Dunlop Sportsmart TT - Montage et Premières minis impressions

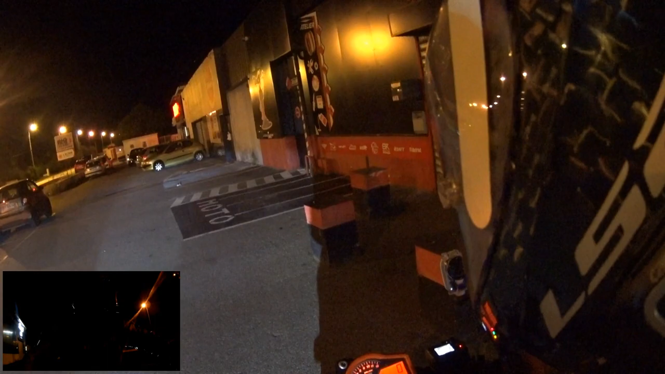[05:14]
alors vlog de nuit donc c'est inédit Surtout j'espère que les caméras y verront quelque chose Donc préoccupation majeure Voilà Attends, préoccupation majeure Et surtout, est-ce qu'il y a une bagnole qui arrive ? Ah, il y a une bagnole, voilà Allez, vas-y passe connard Ouais, l'insulte c'était gratuit Bon, on y va !
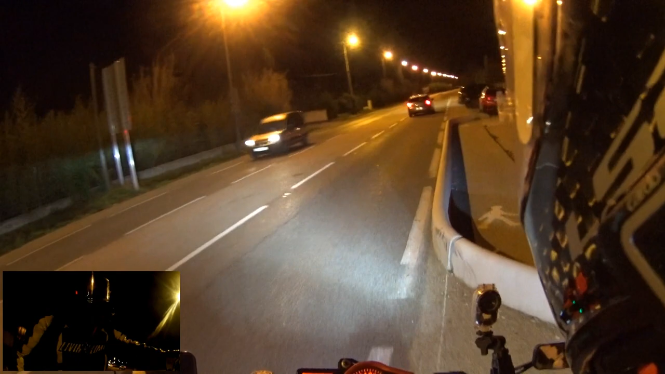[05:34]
Avec des pneus fraîchement montés Tout brillant comme des bons becs là Alors, première chose qui frappe Putain, c'est que la moto On dirait qu'elle a perdu 20 kg Oh, c'est délirant quoi Elle est con Elle est vive Punaise J'ai l'impression d'être comme un funambule De rouler sur un fil de pêche Quoi, la bande de roulement centrale, elle doit être fine C'est un truc de fou quoi Putain !
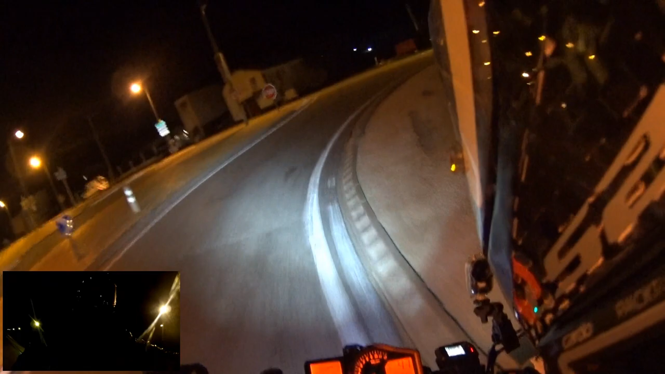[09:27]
Wouhou ! Wouhou ! Trajectoire ! Stop ! On s'arrête au stop ! On est gentil ! Voilà ! On respecte le code ! Allez ! Bon ! Premier petit virage vous met ! Ça confirme ce que je vous disais tout à l'heure ! C'est... Putain mais la machine... Je suis obligé de faire apprendre mes trajectoires ! Même à cette vitesse de Poirot ! De Poirot interstellaire cosmique de Buzz l'éclair !
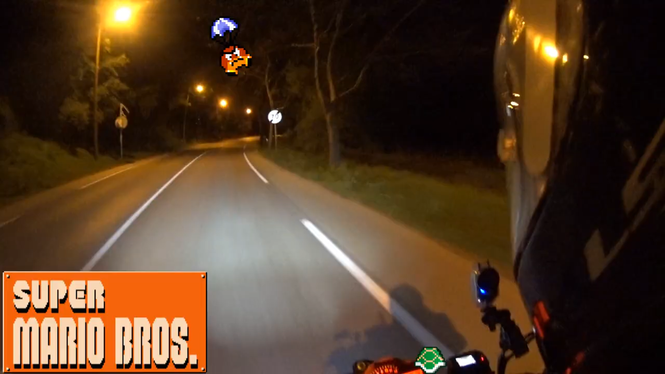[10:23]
Ça rentre tout seul ! Pfff... Ouais... Tu sors d'une zone sous-cent-dix pour aller à quatre-vingts ! Wouhou ! Super Mario ! Mamma mia ! Je sens le vent qui défonne mon visage ! Oh man ma mire ! Oh je me fais peur les mecs ! Wouhou ! Quatre mecs ça va trop vite ! Déjà...
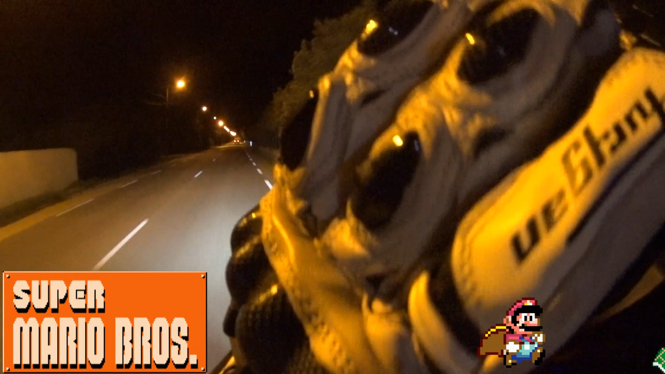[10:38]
Putain l'intercom il déconne ! Ça résonne dans ma tête quand je parle ! Oh ça va ! J'ai misé le volume ! Allez !
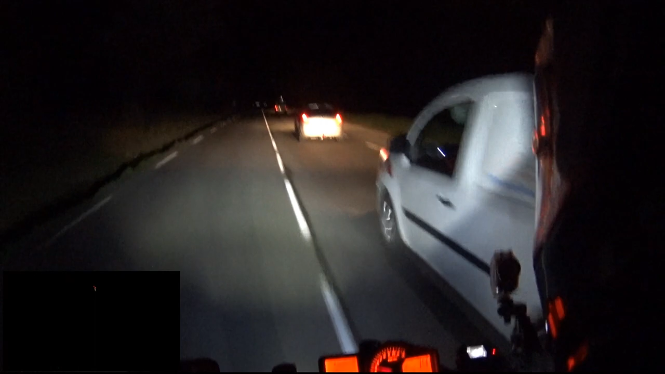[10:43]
On va doubler ces cons ! Un gamin ! Traine à la bite ! C'est bon ! Alors la route elle est à quatre-vingts ! Alors les mecs ils roulent tous à soixante ! C'est bon t'as compris quoi ! T'as méconné ! C'est le chien de chien !
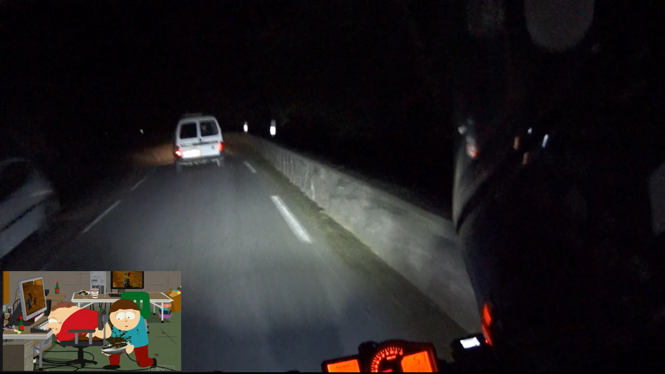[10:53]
Oh la la ! Oh ces trajectoires de merde ! Ah ouais !
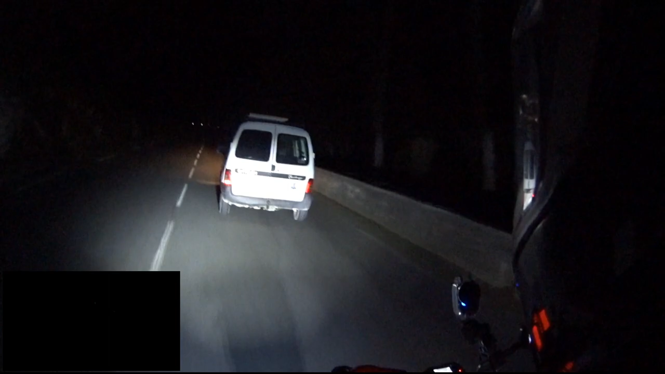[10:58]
C'est vrai que c'est tellement plus important de rouler à soixante ! Et d'aller sur la voie de gauche ! Plutôt que de rouler à quatre-vingt-dix ! Et de rester dans sa voie ! C'est vrai que... Putain ! Faudrait de limiter la vitesse ! Il ferait mieux d'apprendre aux gens à... A maîtriser leur véhicule et à rester dans leur voie ! Pour avoir des vraies trajectoires ! Allez dégage ! On roule à gauche ! Ouais bah ça a confiance que... Ma première impression des cinquante premiers mètres quoi ! C'est... C'est délirant quoi ! Et la machine est vraiment vive ! On a vraiment la sensation... Que la moto... Elle roule sur un... Je sais pas...
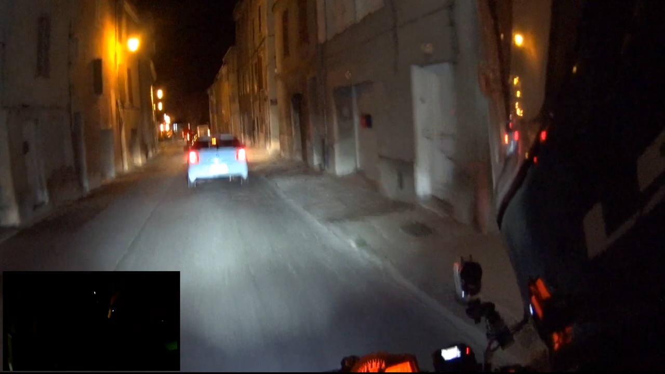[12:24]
Je me chope encore une ! Putain ! C'est vraiment dégueulasse ! C'est quoi ces routes de merde ? On sent que... Putain !
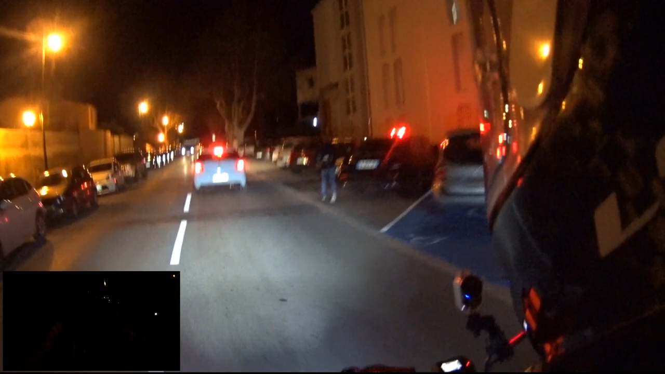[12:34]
Ce serait mieux d'investir dans les routes... De nous faire chier avec leurs radars de merde !
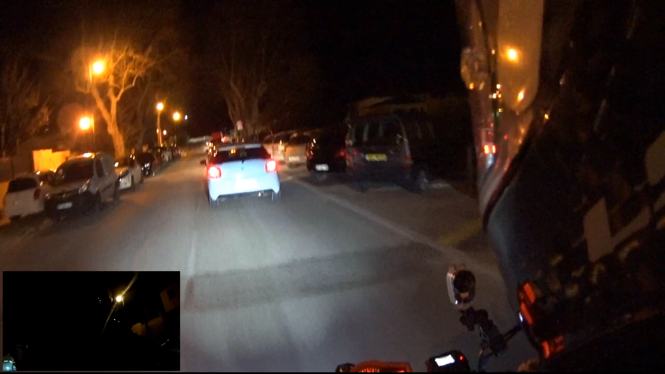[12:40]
Bon les mecs vous vouliez à bouffer ! Je me retrouve de nuit... Sur une route monotone au possible ! On se fait chier comme des rats crevés ! C'est vraiment pour vous donner à grailler quoi ! Ouais à 50 ! Ici c'était à 70 avant les mecs !
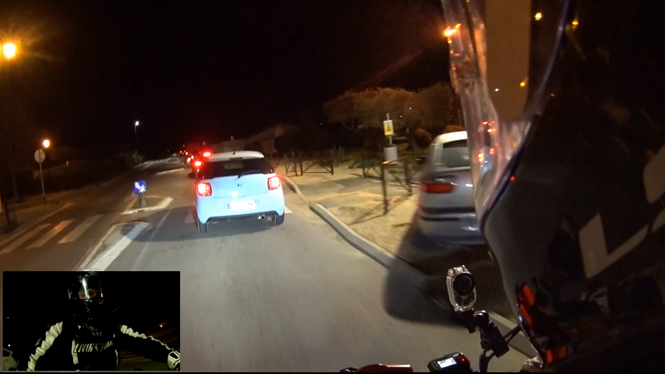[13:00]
Et avant ça c'était à 90 ! Maintenant ils ont tout passé à 50 ! Je te jure ! Ils ont tout passé à 50 ! Une grande ligne droite ! C'est un putain de boulevard ! Y'a rien ! Y'a juste des clôtures avec des buissons de chaque côté ! Tu te traînes un last gag ! À 50 les mecs ! Je vous jure ! C'est à chier ! Putain regarde ! Et ouais mais je le respecte ! Parce qu'il y a souvent les radars ! Il manque le radar sur la gauche là ! Y'a plusieurs qui se font pesquer à chaque fois ! Y'a plusieurs qui se font pesquer à chaque fois ! Y'a même si c'est à me déconner !